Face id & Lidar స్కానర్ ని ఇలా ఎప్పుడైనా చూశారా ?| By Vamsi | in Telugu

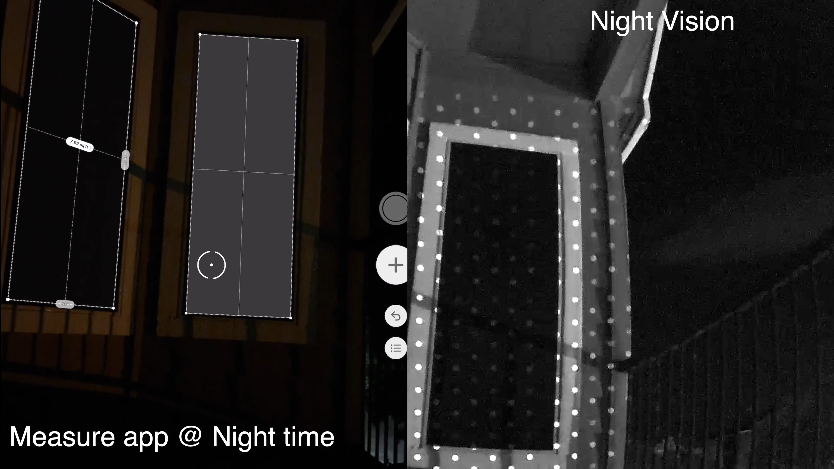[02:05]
If you look at it, the infrared light will reflect and accurate with 3D mapping.
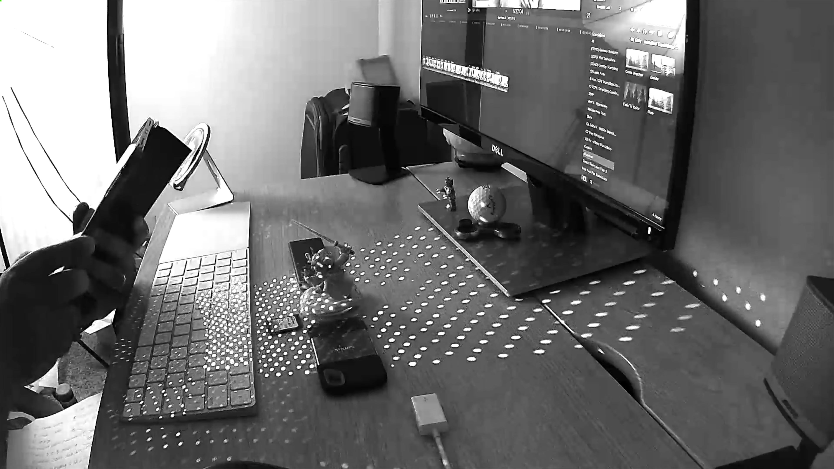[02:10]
This LIDAR technology is not only a measurement app.
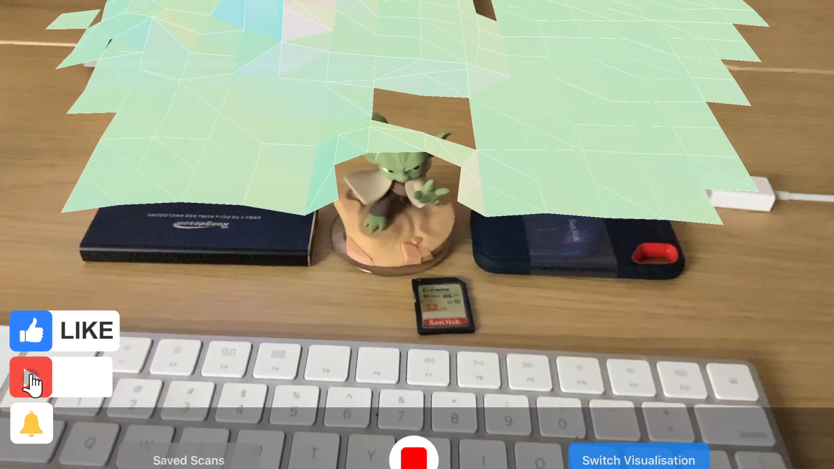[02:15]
For example, I can generate this app for 3D maps. I can create rough 3D models and rough 3D models.
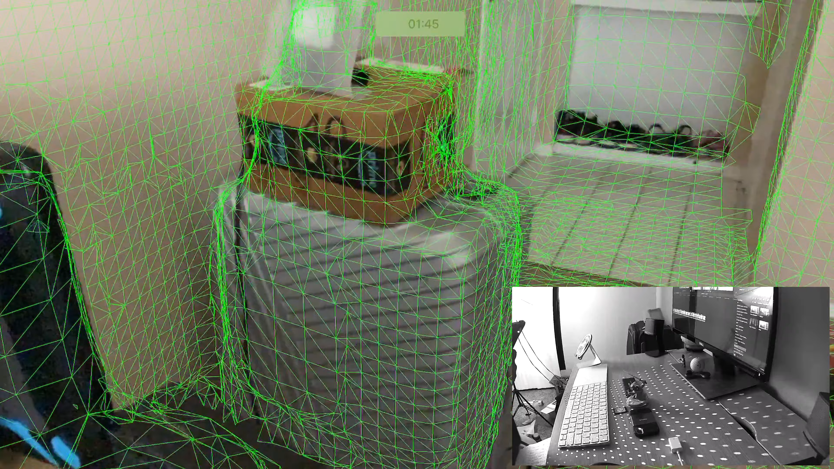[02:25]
If you look at the light reflection and range detection, it will be super fast.
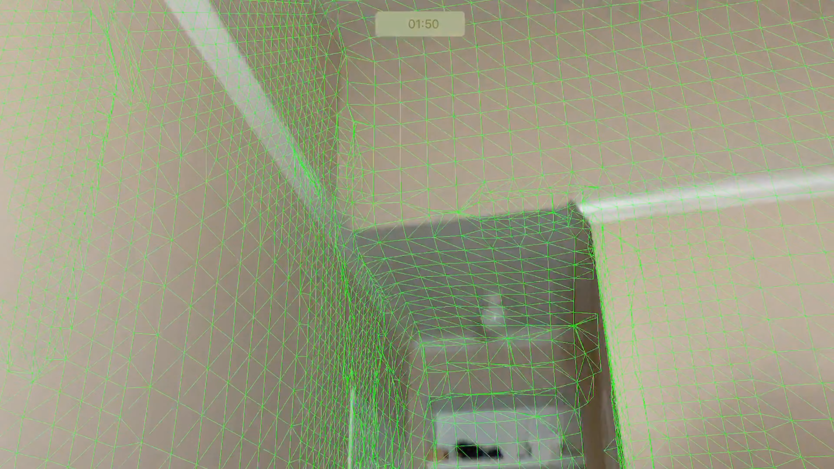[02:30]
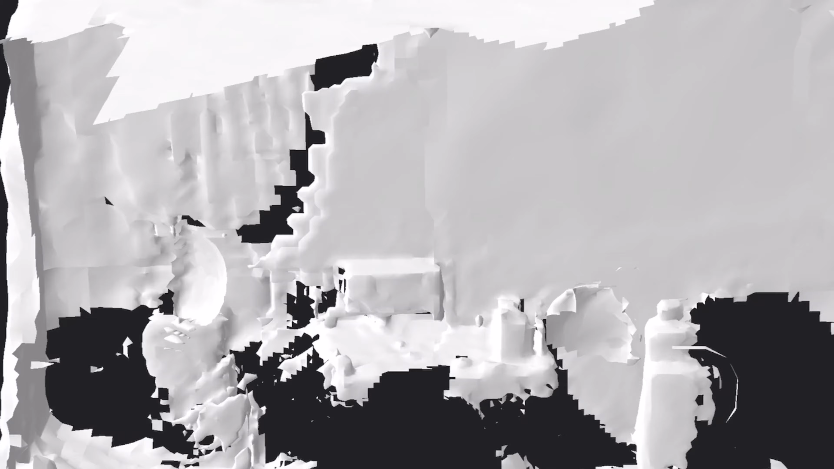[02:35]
I can record my face on my face.
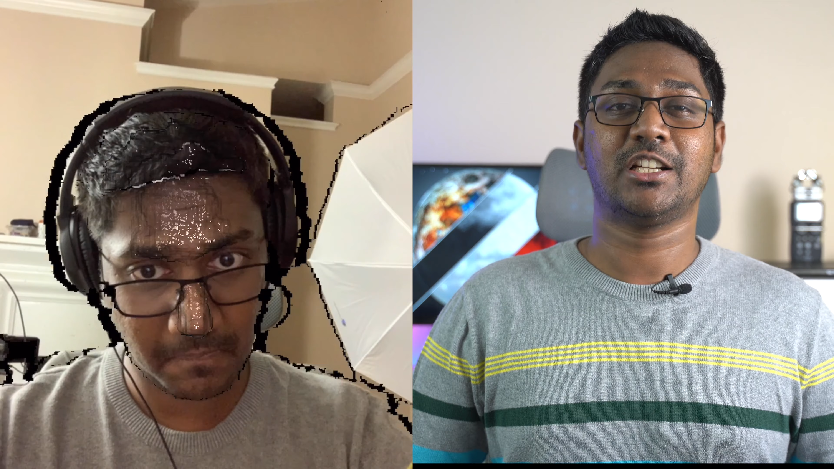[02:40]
If you look at it, I can play the face map directly in the camera app. If you look at the background separation and camera tracking without green screen.
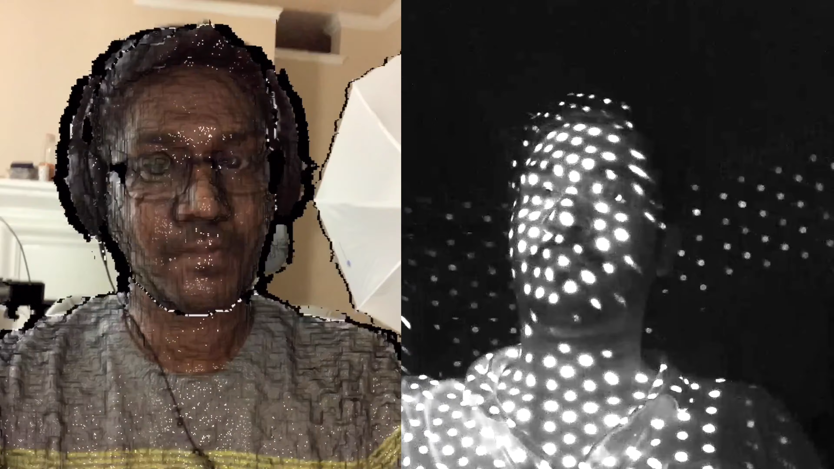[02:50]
If you look at the image separation, I can see these 3D maps. If you look at it, I can see these 3D textures are not accurate.
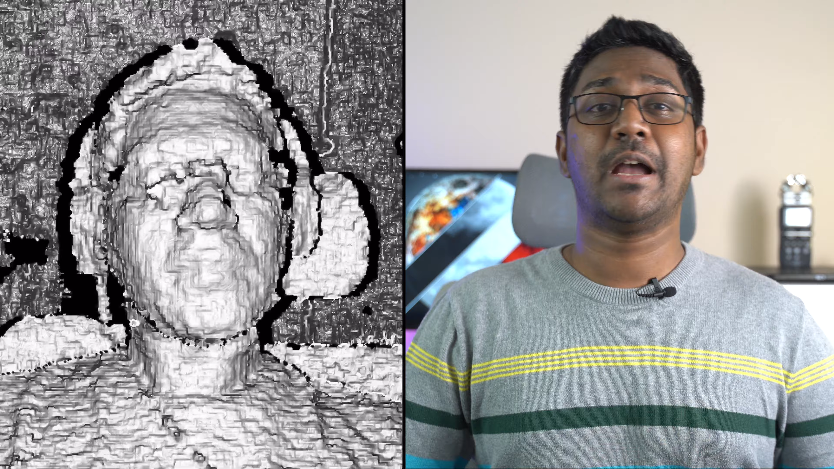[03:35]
I can see the face ID model. This is the exact image that I see the mirror screen.
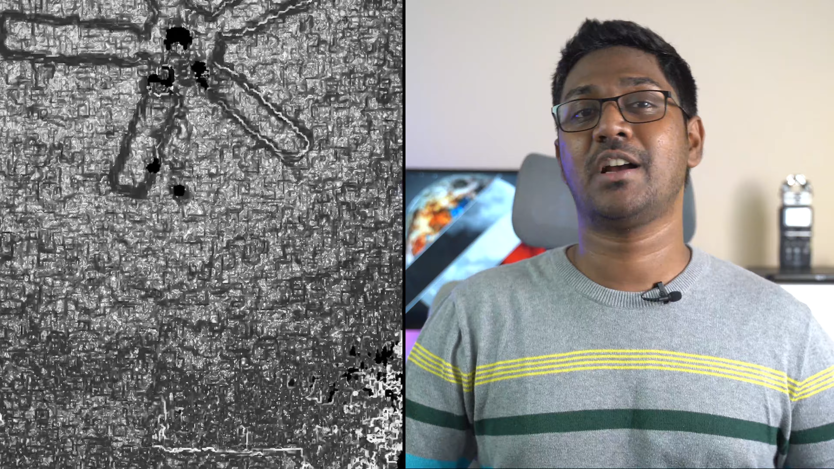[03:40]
I can see the right image on the camera. I can see the face ID sensor.
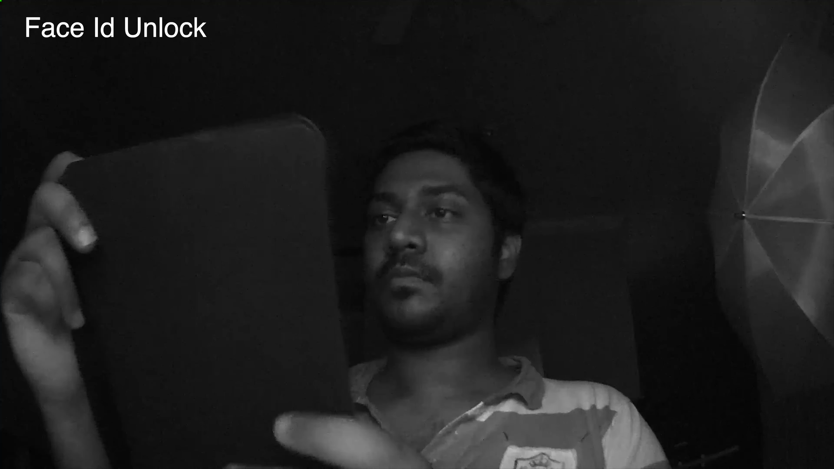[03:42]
I can see the face ID sensor.
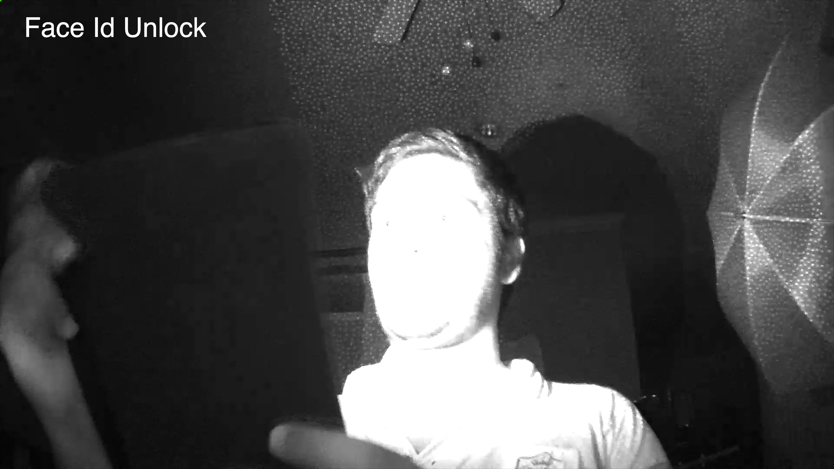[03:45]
It is very complex. Face ID sensor and LiDAR sensor dot projection differences. There are 3D depth map details in the 3D depth map details. You can see that the fan details are very accurate.
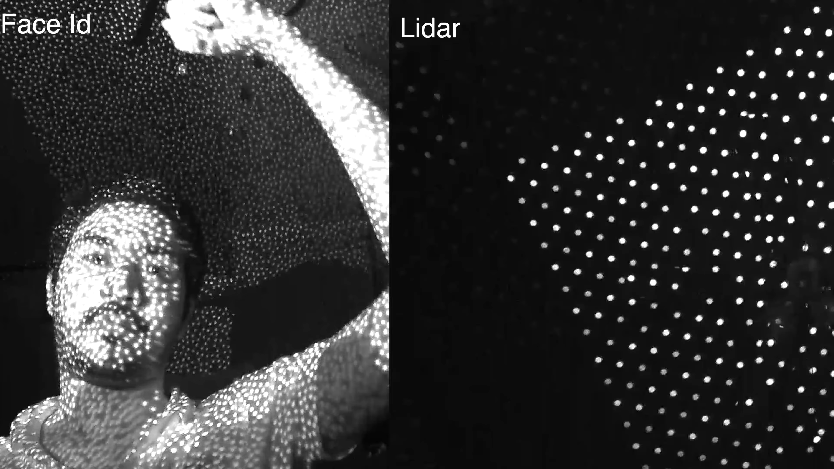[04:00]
That's why Face ID is a lot of dot projections compared to LiDAR scanner.